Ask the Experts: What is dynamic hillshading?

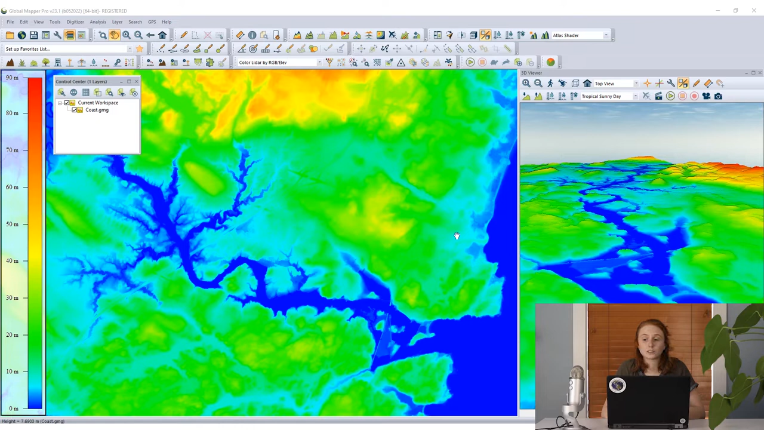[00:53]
legend showing us you know what those colors mean so that we can interpret them. Now this is a great visualization. We're seeing that change in elevation. We can use this layer for analysis of course. We can also enhance the view of this data by enabling hill shade. So going up to the view toolbar and enabling the hill shade we're applying a light source which brings out additional texture and detail in this data. So this is the same data we were seeing with that previous visualization but we've just applied some lighting to it. We see that updates in the 2D and refreshed 3D viewer and we can take this a step further and customize this light this hill shade by opening the dynamic hill shade tool from the viewer toolbar.
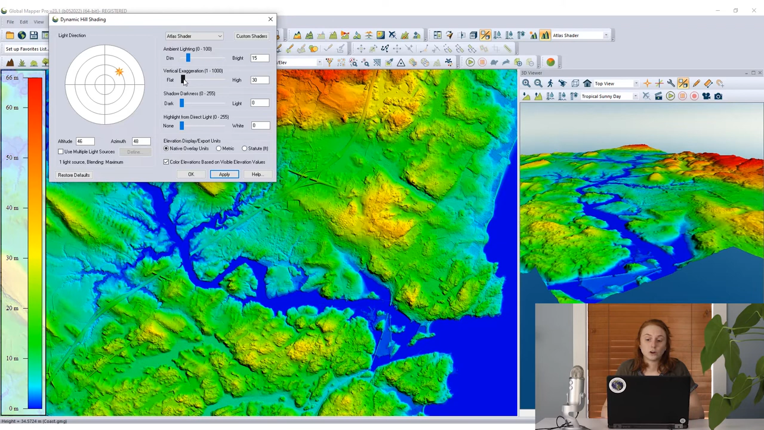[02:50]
Bringing this towards bright will apply more light and really brighten up the whole visualization of this entire terrain grid in both the 2D and 3D views. Vertical exaggeration lets us determine how harsh some of the shadows are going to be and how textures are pulled out with this light that has been applied. So bringing this up towards high gives us a rougher looking visualization of our terrain model with more shadows. The shadow darkness determines how dark those shadows will appear. So somewhere between dark and light we can adjust that specific lighting. And then highlight will provide a whitened highlight to any areas that have direct contact from this light source that's being applied.
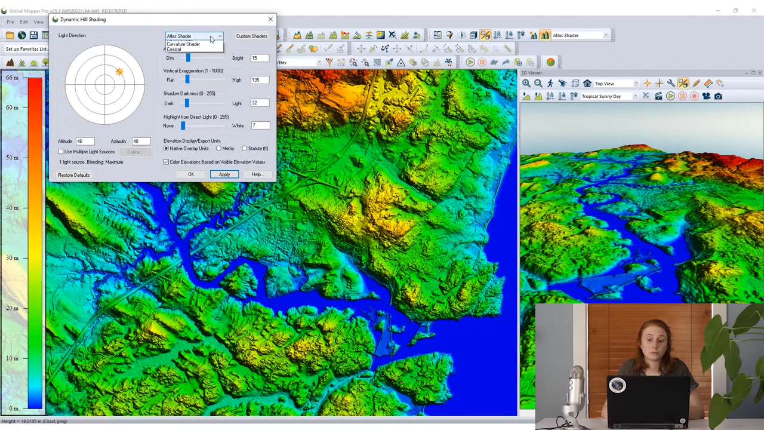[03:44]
In this dialog we can also change the overall shader. This can also be done from the viewer toolbar. But the light, the dynamic hill shade or hill shading that we've applied through this process will remain constant regardless of how we change that shader. So whether it's a single color shader like the daylight shader or the gradient shader or a custom
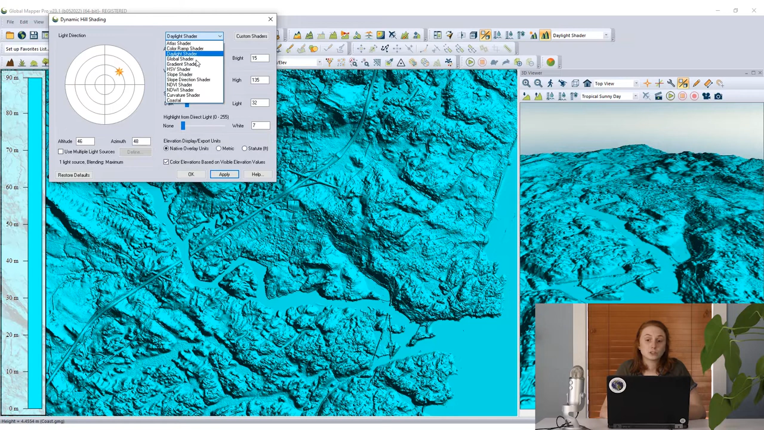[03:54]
shader like the coastal shader that I've designed here in Global Mapper those lighting characteristics that hill shade maintains and is still applied in the 2D and 3D views regardless of what shader is being used.